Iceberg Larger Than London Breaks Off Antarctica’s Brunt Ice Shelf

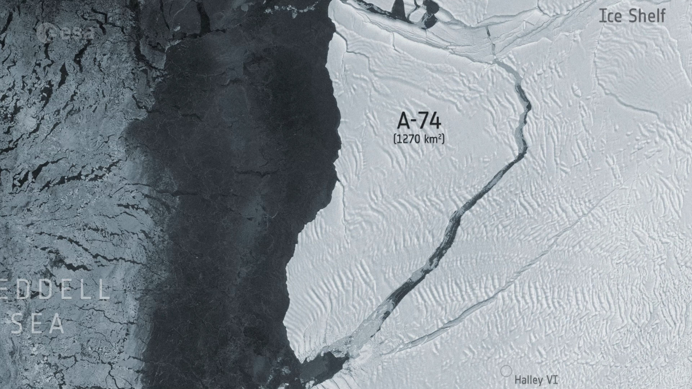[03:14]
Spotted by Sentinel-1, it has already drifted away from the brunt ice shelf into the Weddell Sea.